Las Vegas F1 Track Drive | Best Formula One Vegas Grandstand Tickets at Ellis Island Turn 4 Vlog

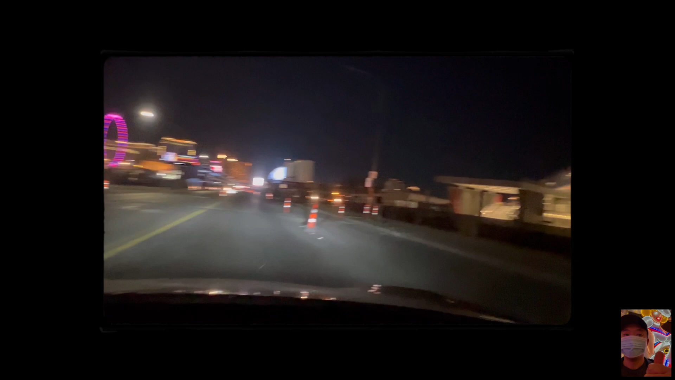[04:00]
So this paddock, this is where it starts the race, huh? Like right here, maybe? Cause that's the headquarters right there. So let's go, ready? Oh, this is a straightaway, guys. Ellis Island, they're having a sale.
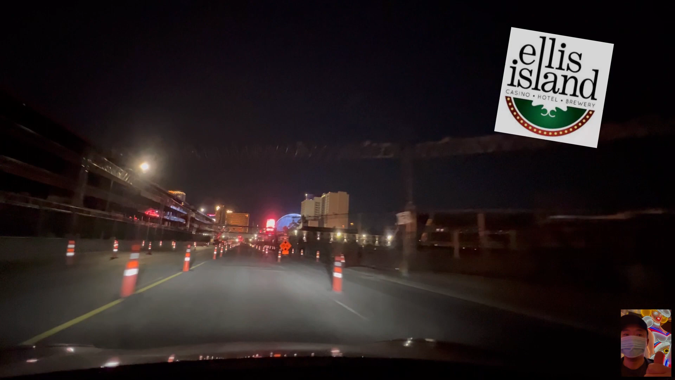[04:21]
They're like, hey, we're gonna reduce the prices, and they have a nice little grandstand here at Ellis Island. I think for $1,200, you get grandstand tickets for $1,200 now.
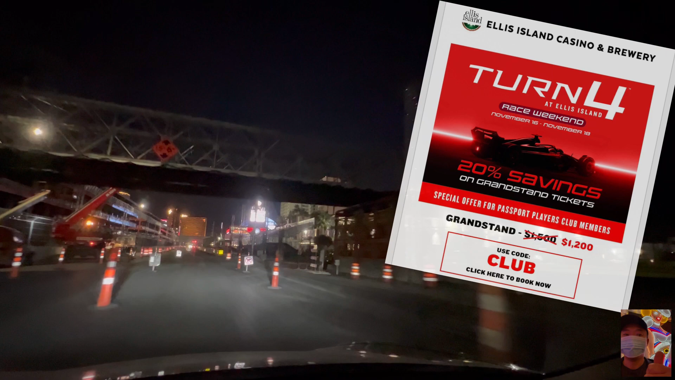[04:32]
They dropped the prices. Let's go.
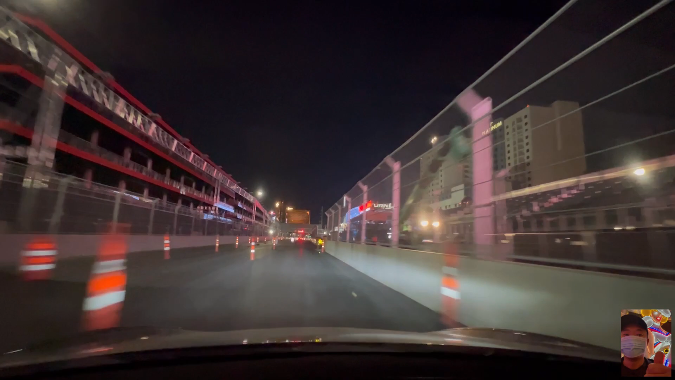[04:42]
Alright, I'll stop. Alright, let's start the race. Ready? 3, 2, 1.
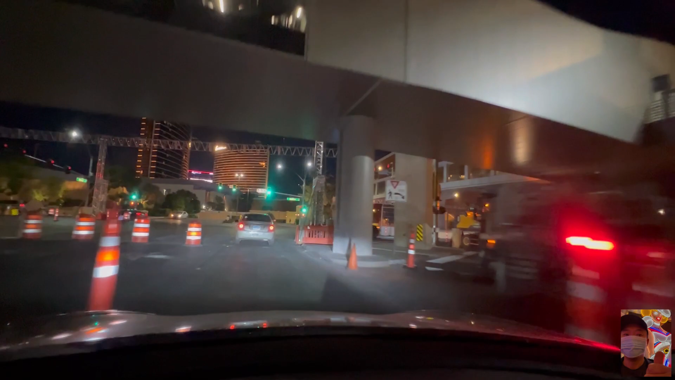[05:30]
official track goes around the Spear, but unfortunately that road is closed, so we have to do an impromptu style and make the best out of the situation.